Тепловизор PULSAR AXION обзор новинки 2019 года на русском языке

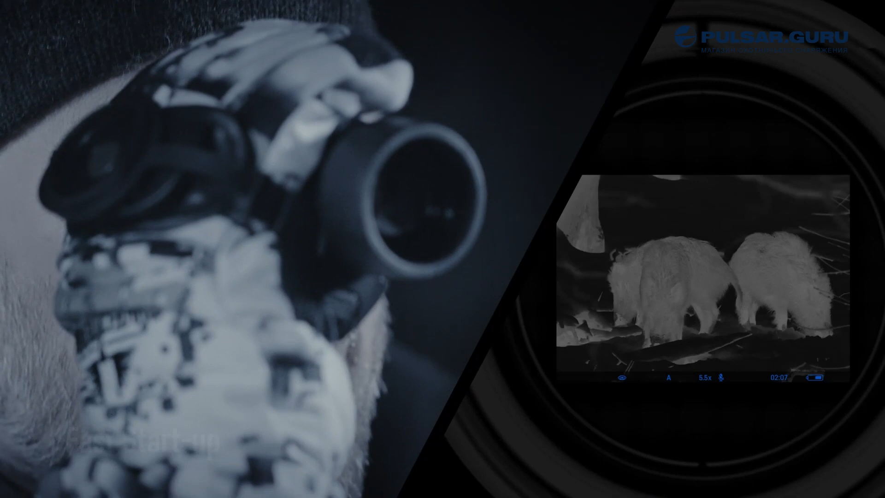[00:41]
гарантируя постоянную готовность устройства к работе Микродисплей HD AMOLED от Аксион